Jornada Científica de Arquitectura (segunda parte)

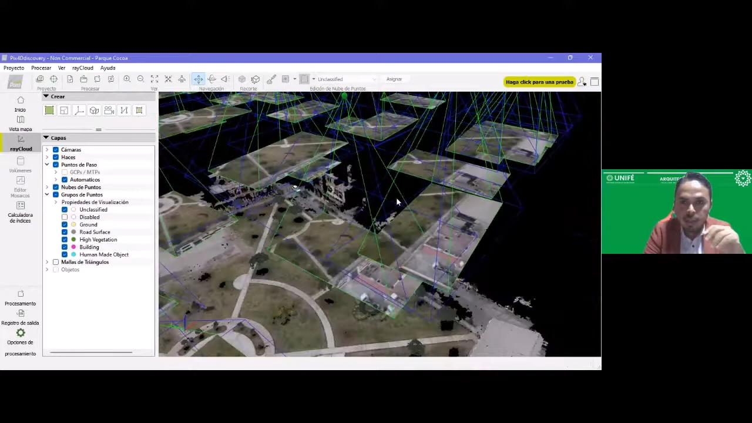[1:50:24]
En este caso, si se dan cuenta, esto es lo que vamos a ver en el ejemplo al final. Cada una de estas esferas representa a las tomas fotográficas. Si se dan cuenta y se puede ver con cuidado, cada una de estas esferas son todas las fotos que ha ido tomando el dron.
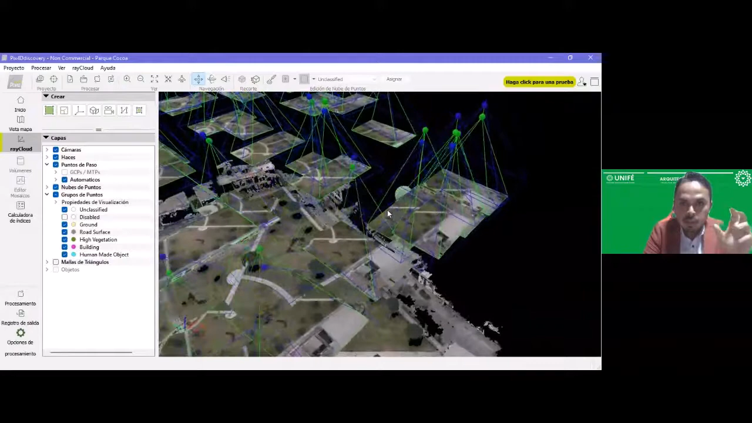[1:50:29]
Y en la parte inferior ya me ha generado la nube de puntos,
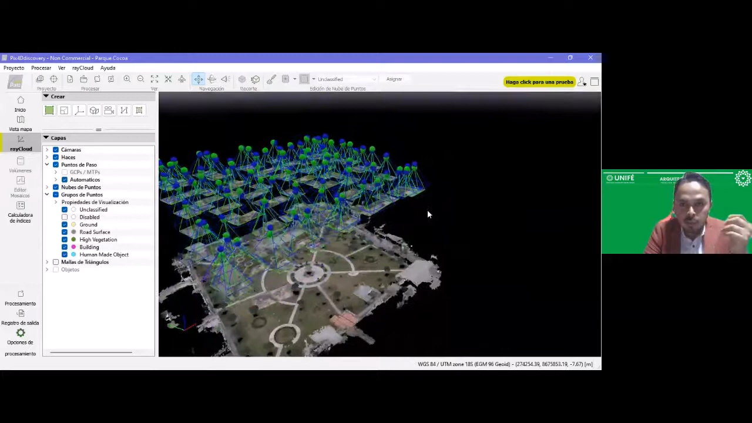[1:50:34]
donde yo voy a poder acercarme y poder ir transitando por esta zona.
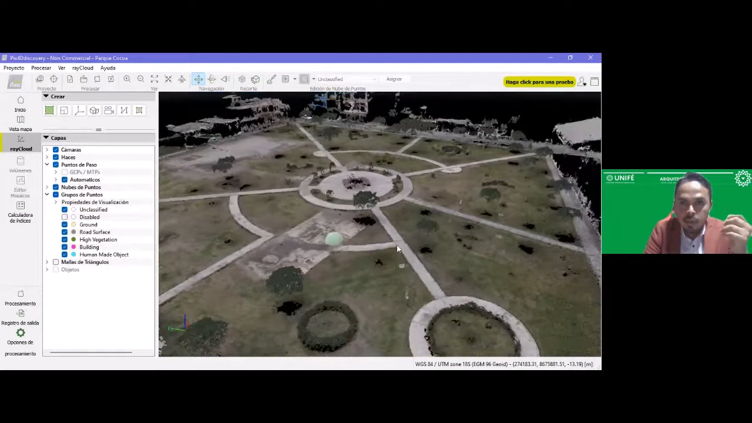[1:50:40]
Voy a poder ver algunas características. También puedo limpiar un poco este plano.
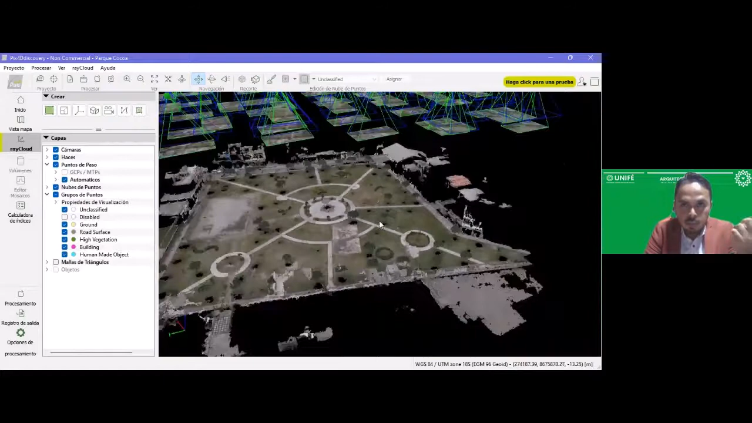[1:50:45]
Si yo no necesito toda esta información que está en la parte superior, por ejemplo, yo puedo quitarlas.
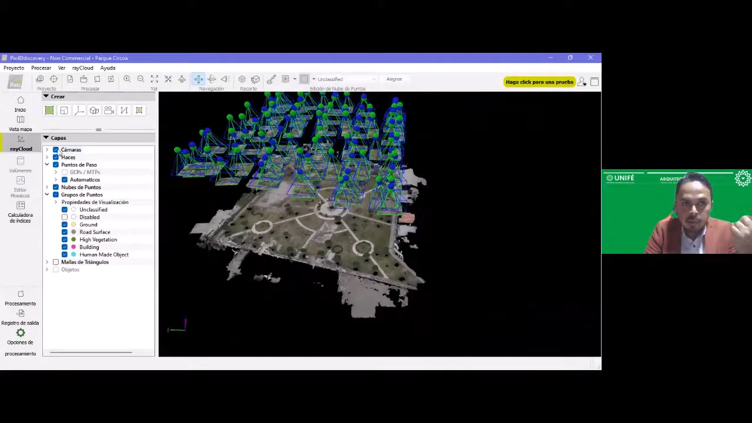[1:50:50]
Y al quitarlas, me quedo únicamente con la zona de trabajo. Este es un vuelo de ejemplo. No es un vuelo de trabajo en sí, porque para vuelos de trabajo hay que tener permiso de las personas con quienes he trabajado que me autoricen a desarrollar esto con ellos. Como no he tenido una respuesta clara de si me dan permiso o no, simplemente he desarrollado este vuelo de ejemplo para que se entienda.
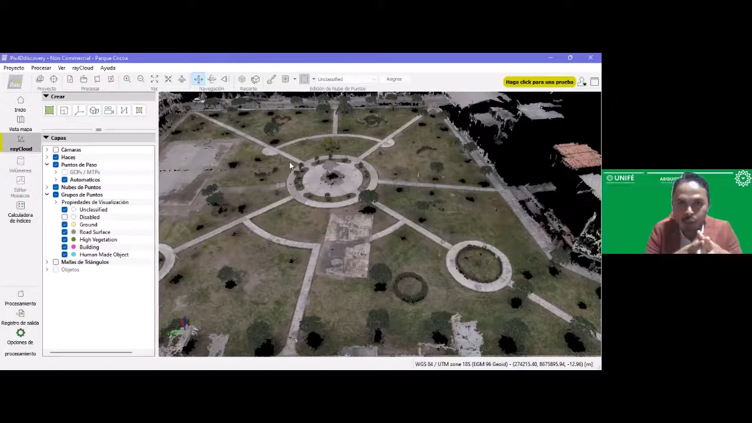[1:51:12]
Y aquí lo que tenemos es un parque. Es sencillo de entenderlo. Un parque con sus rotondas,
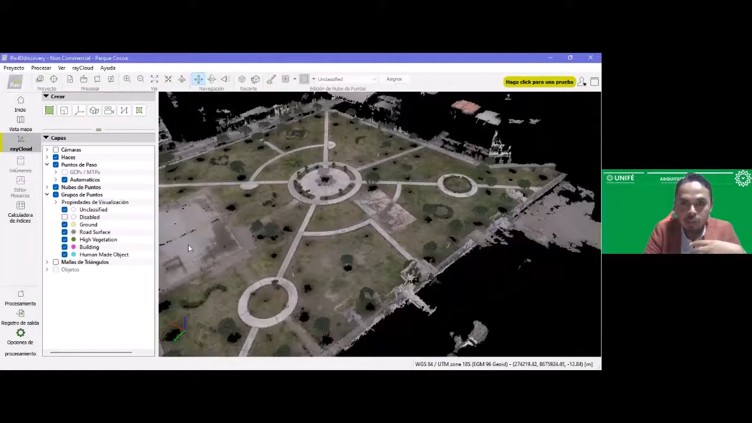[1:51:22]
su canchita de fútbol y el desarrollo en sí de todo lo que vemos aquí. Si bien tenemos algunas zonas negras que aparentemente son lugares donde hay vacíos,
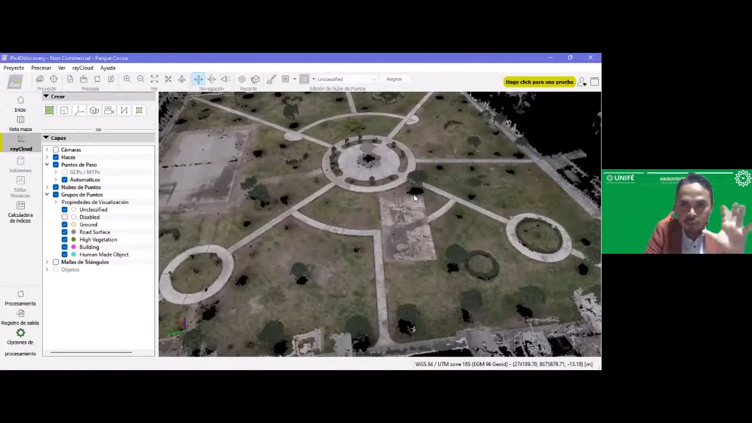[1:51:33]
es por mayor necesidad de fotografías en esta zona.
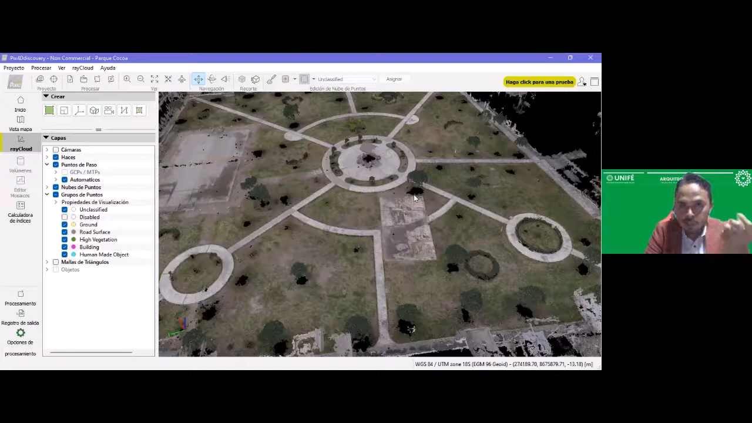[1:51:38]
Cuando se tienen este tipo de vacíos, por ejemplo aquí,
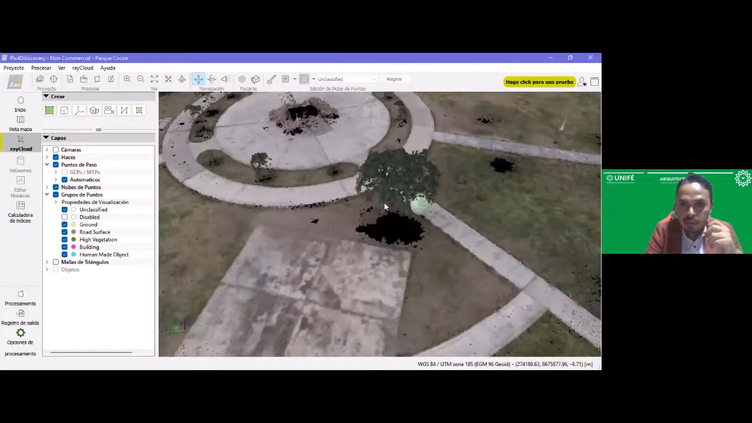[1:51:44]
es porque en este arbusto la fotografía ha sido directamente en 90 grados, una fotografía en nadir, como le llamamos en topografía. Pero lo que se necesitaría es hacer un escaneo alrededor, o sea, hacer un vuelo en ángulo para poder obtener toda esta información.
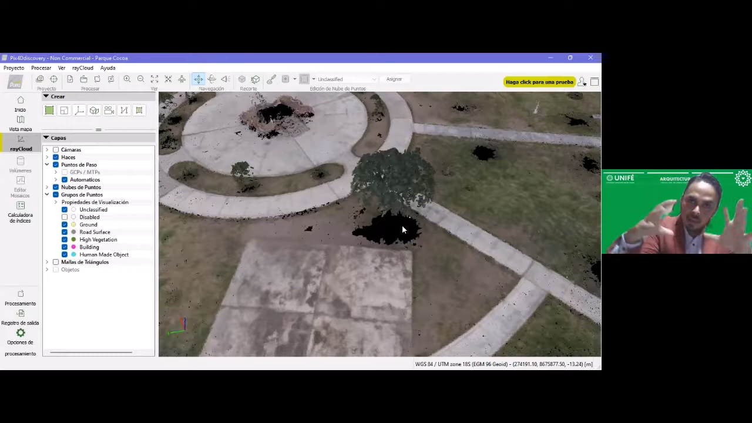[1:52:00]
Entonces, este es uno de los resultados que podemos tener ya con este programa. Esto es únicamente de un parque.